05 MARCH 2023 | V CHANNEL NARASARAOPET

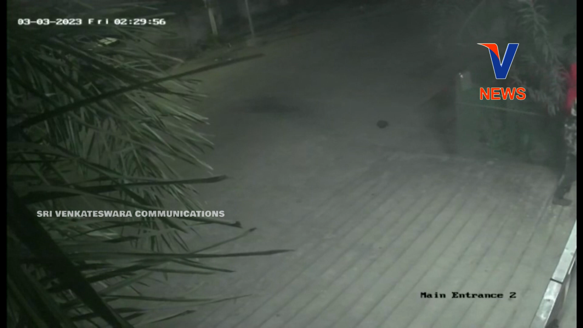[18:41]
नर्सरो पेट पटननलों अर्धराथरी दोंगल हल्चेल प्रकाश्नग साई सुकृती टवर्स अपार्ट्मेंटलों प्रवेसिंचिना दोंग, यलांटी वस्तुवल अपहरणकू गुरिकालेदनी अपार्ट्मेंट वासलु बेल्लडी CCTV फुटेस लो कंटपडिन दुरुस् भायांदोलन कुगुरावत्तुन प्रेज्जेलु,
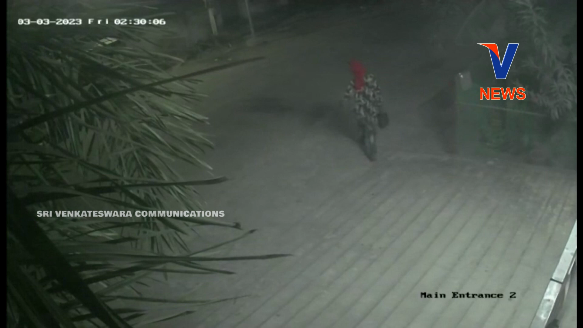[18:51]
सिस्टी वी फुटेस आधरंग, दर्याप्तु चेस्तुन पोलिसलु